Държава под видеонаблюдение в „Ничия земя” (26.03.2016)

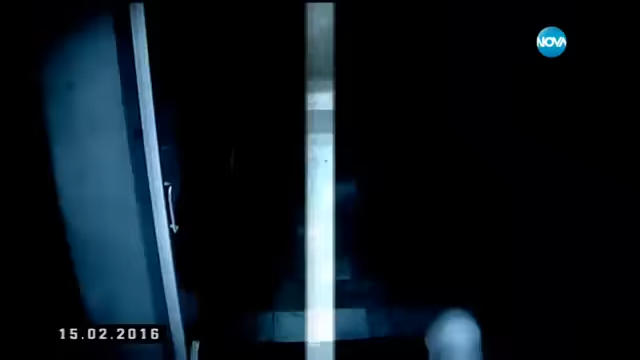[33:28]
Късно вчера в този хранителен магазин на хубава маскиран мъж насочва пистолет към продавачката и изкрещява.
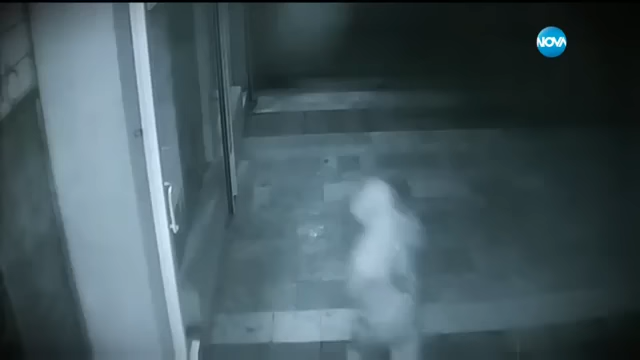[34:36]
Към 9:30-10 без 15 вляза едно момче при мен, поиска оборота, каза, че е обир и така.